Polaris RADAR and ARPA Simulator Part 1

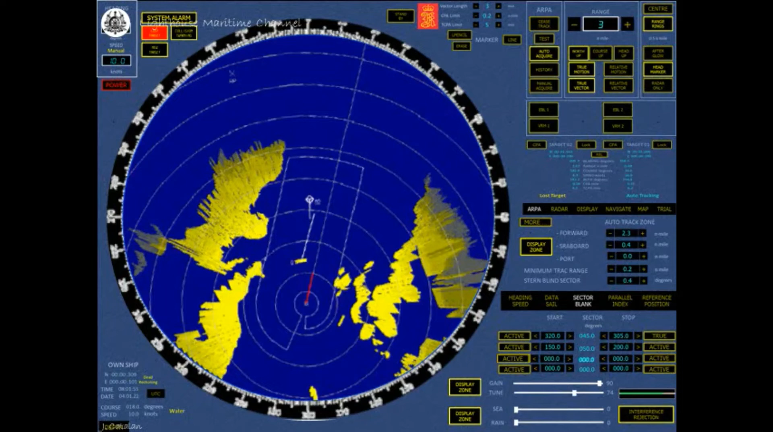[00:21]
This is the radar display, when the window is maximized. The PPI can display, radar video, targets, target history, and target course, and speed vectors.
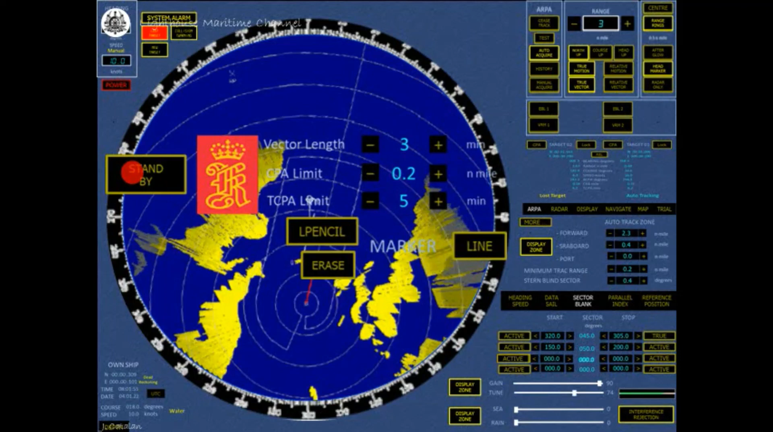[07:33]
the PPI can be switched to a standby bodice where the radar picture is turned off and the Kongsberg logo is displayed